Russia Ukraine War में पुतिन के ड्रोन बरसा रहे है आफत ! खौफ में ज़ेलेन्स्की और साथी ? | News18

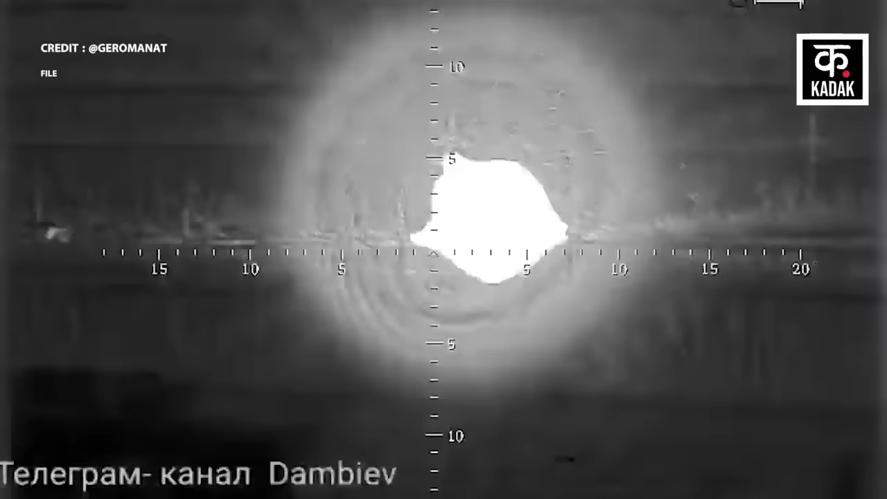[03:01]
ही में सोशल मीडिया पर एक वीडियो वायरल हुआ था जो
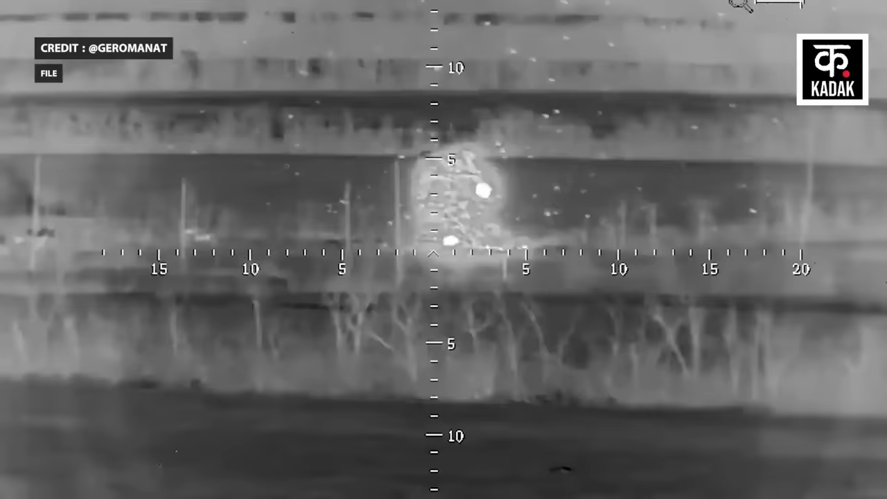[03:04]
अवदिव का इलाके का था यहां पर एक लैंसर ड्रोन ने अबराहम MBT टैंक पर हमला किया था और